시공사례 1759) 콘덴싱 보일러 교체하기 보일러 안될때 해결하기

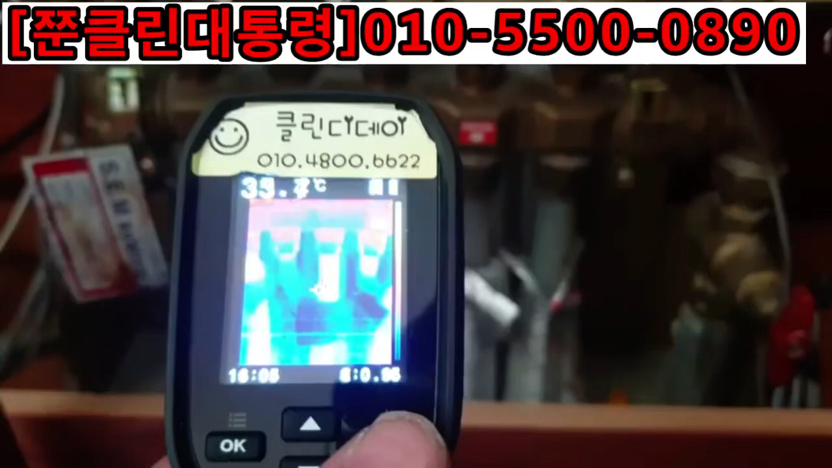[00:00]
열아상을 찍어 보면 안방 배관은 여기 첫번째 배관은 물이 정상적으로 들어가고 있습니다. 두번째 배관은 거실 배관인데 얘는 난방에 물이 안들어가고 있습니다.
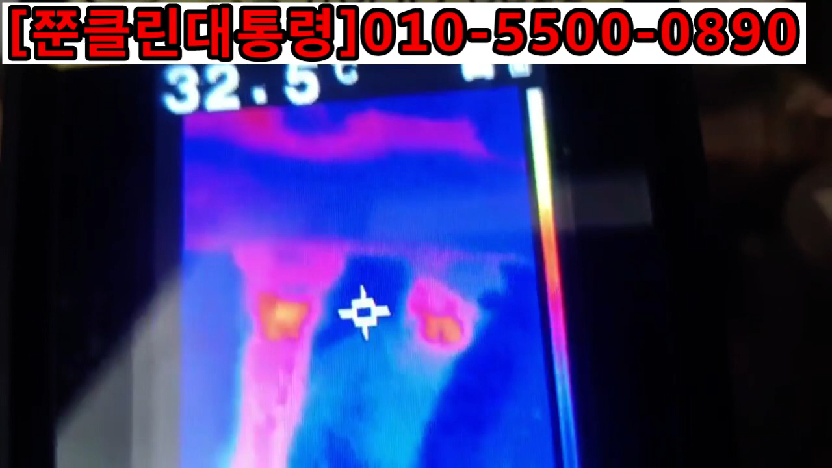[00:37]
On screen: spot 32.5°C
1차적으로 문제는 이렇게 십이 되어있으면 좋은데
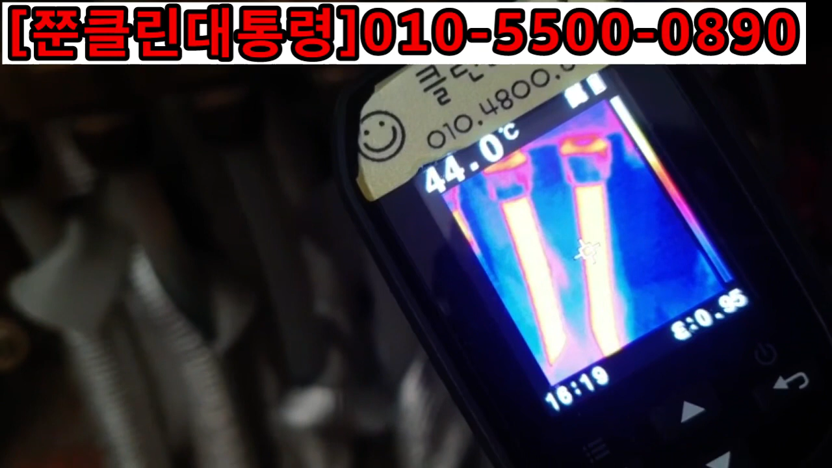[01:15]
On screen: spot 44.0°C
들어간 온도 44도 전후 45도 찍히니까
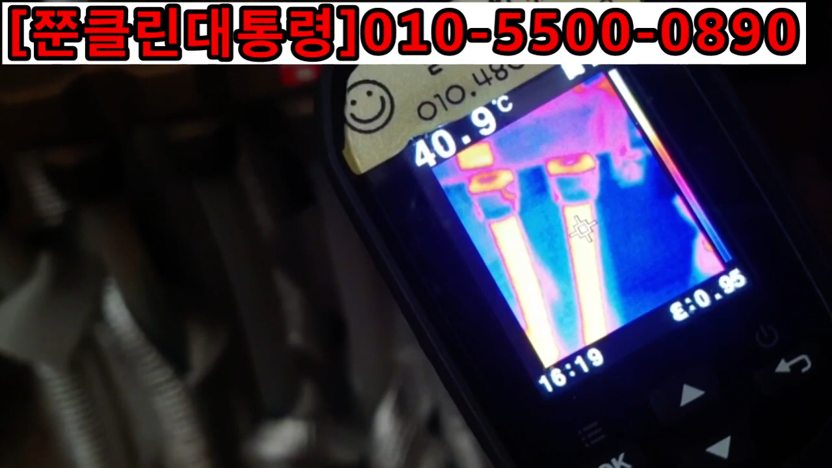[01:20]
On screen: spot 40.9°C
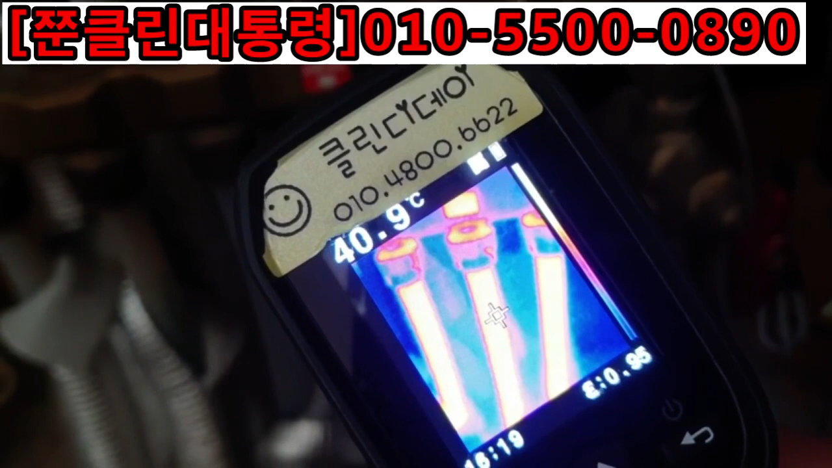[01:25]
들어가는 물의 온도는
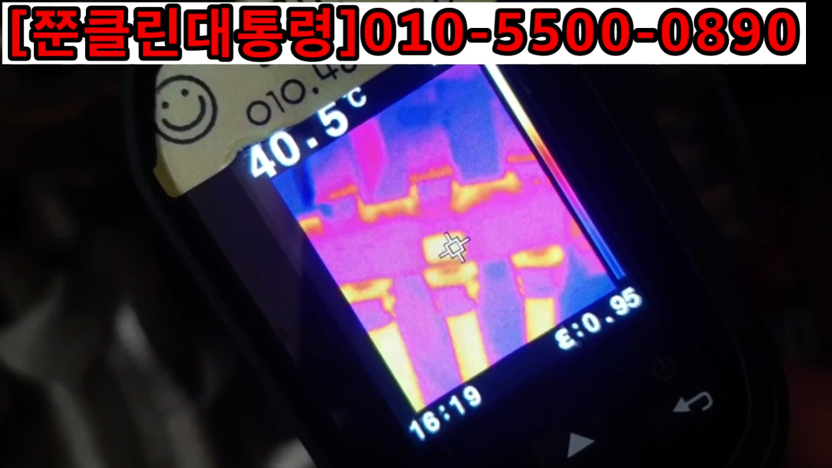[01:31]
On screen: spot 40.5°C
정상이지요. 43.5도 찍히네. 나오는 온도가 35도 전후가 찍혀야 되는데 잘되는
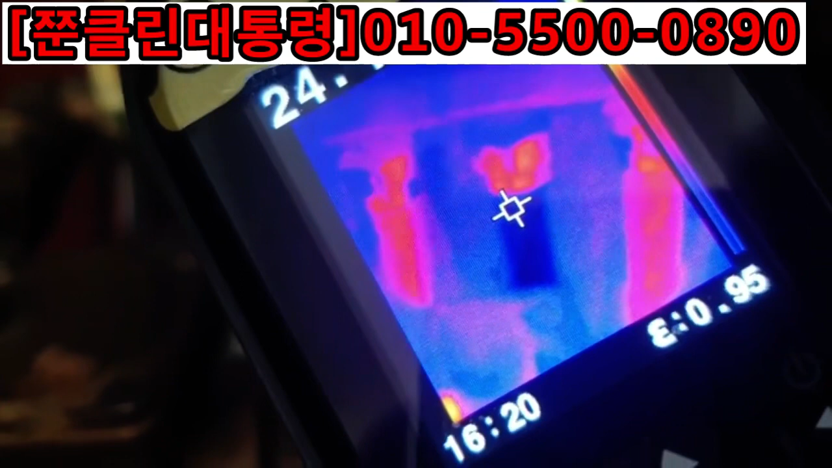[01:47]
이제 난방되고 있습니다. 아들방도 정상.
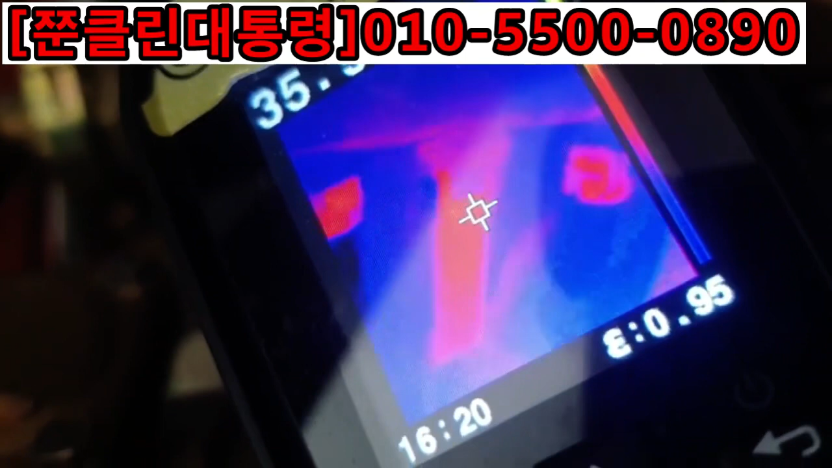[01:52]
근데 양쪽에 두개 방은 또 비정상이야데 이제 온도가 올라오고 있네요. 정상. 원인은?